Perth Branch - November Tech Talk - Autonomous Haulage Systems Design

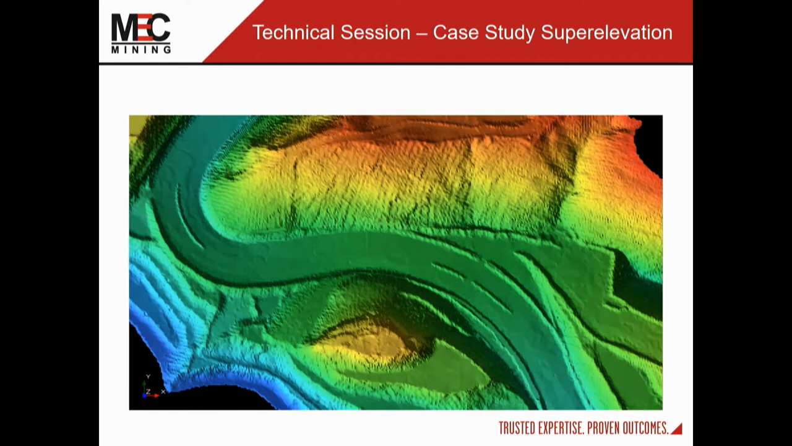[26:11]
But drawing the centre line is the actual issue, not the actual drawing of the string. So all of it actually comes, is automatically outputted once you've got your centre line in the right position. And that's actually the hard part, is drawing the one string. The other thing is that you can only put super elevation in one direction. So in this case here,
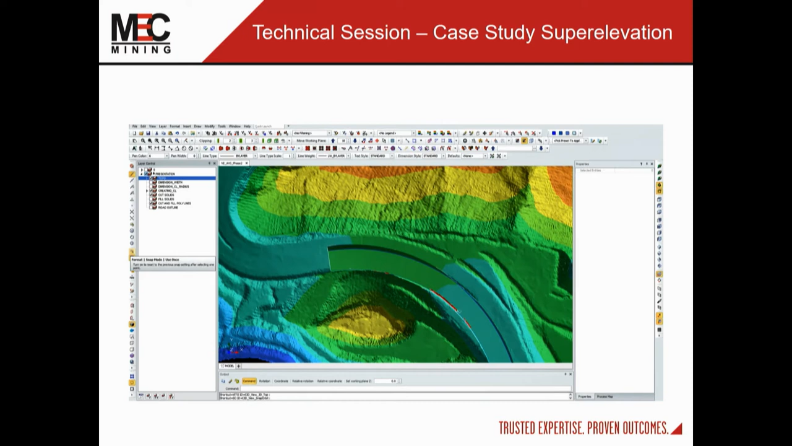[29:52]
Okay, so now that we've got, well now you can see I've, I've I've put a I've created a solid, I've created an outline string. You can see it's automatically updated the whole surface with that section of road done, but it's only half way there. So the next one now, you can see I've made a new string. So one single string is all I needed, just in the right place. Run the PIT tool again, and this is in real time too. It's actually running. I think it's syncing.
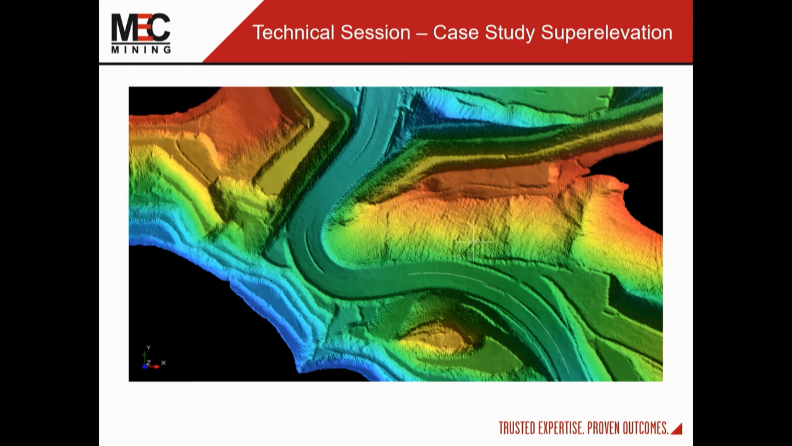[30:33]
There we go. So I'm running the PIT tool again, single string, and that will provide me with now the complete road outline, the cut and fill solids – you can see here we're just selecting it – goes through its wizard. Put in the requirements in there for the slope of the gradient, the direction that I want it, the road widths. There's the output layers, this will give me everything in one single sweep. Press OK.